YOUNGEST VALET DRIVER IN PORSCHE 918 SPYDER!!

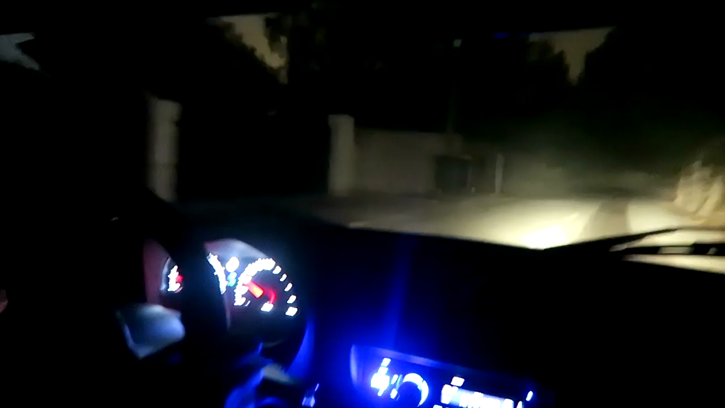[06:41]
Look at this, the electric car. Yeah, not to wake up anyone around here. It's because the lights here are blue, it's in electric mode.
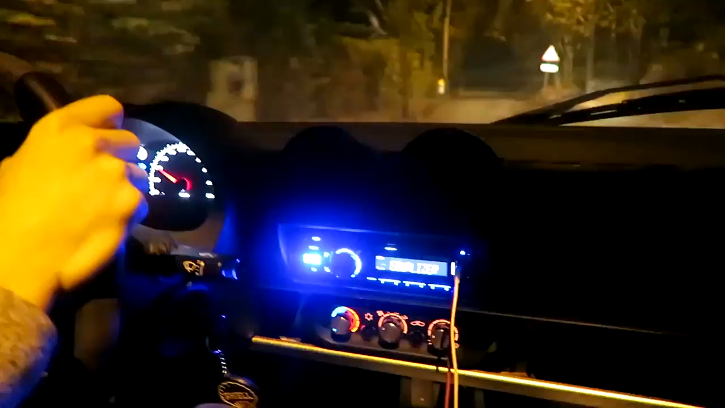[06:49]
Yeah, it's a hybrid Lotus. This would be my dirty secret for